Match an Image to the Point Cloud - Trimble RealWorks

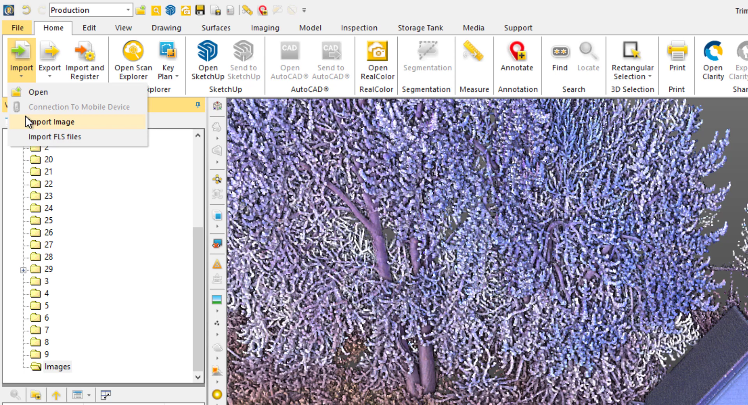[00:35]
Select all the images that you'd like to import.
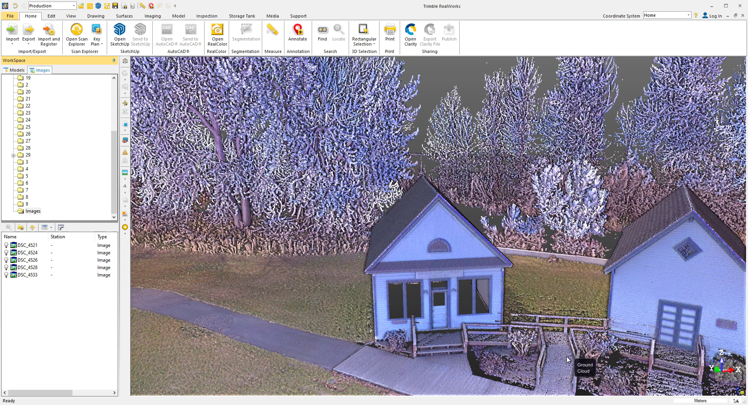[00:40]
Once you do that, you'll see the images listed and we can toggle them on or off to view them. I'm just going to isolate my building to make things easier to see.
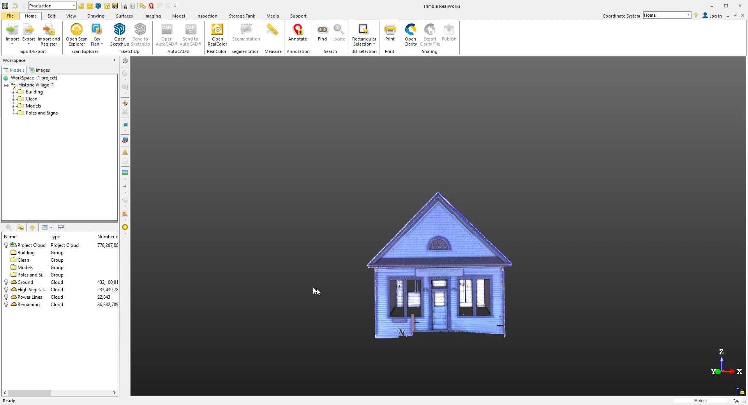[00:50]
Let's click on the Imaging tab and also select the file that you'd like to match.
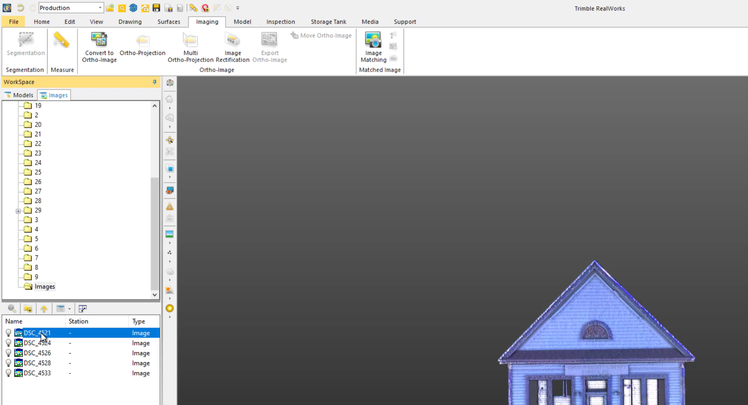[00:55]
Then open up the Image Matching Tool. I'm just going to zoom in and make things a bit bigger and easier to see.
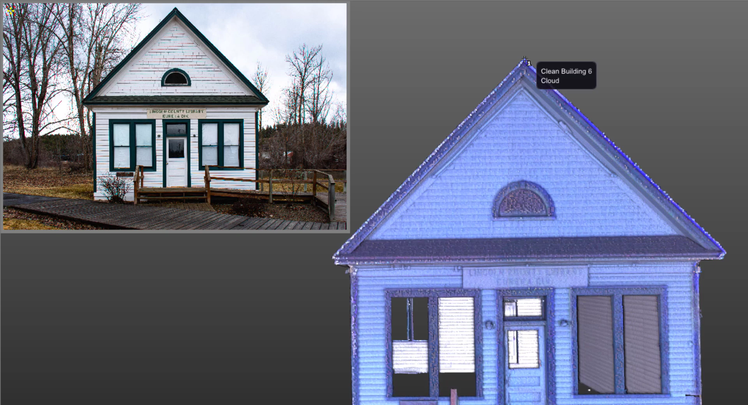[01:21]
All we need to do is click to set markers on our cloud and then define the same points on the image. I'll select the top of the roof along with the sides.
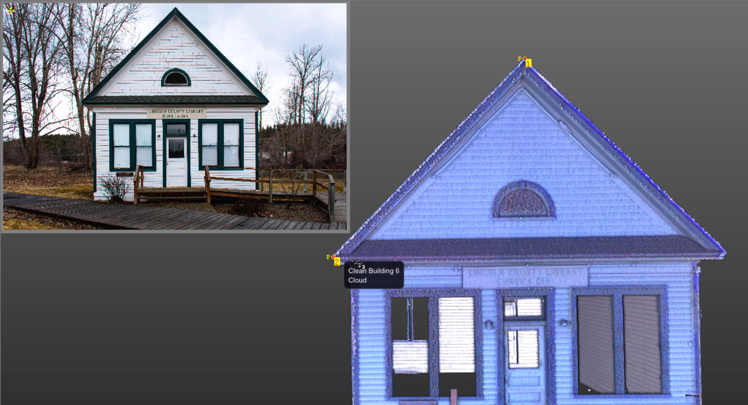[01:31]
You can see them denoted by the 1, 2 and 3. Now simply head to the image and you'll see the cursor reset to 1 and choose the same 3 points. You do not need to be super accurate with these. Just try to select areas that are easily recognizable or distinguishable. High contrast areas also work very well. To be more organized, you can also alternate your selections. For example, you can select on the cloud and then on the image or vice versa.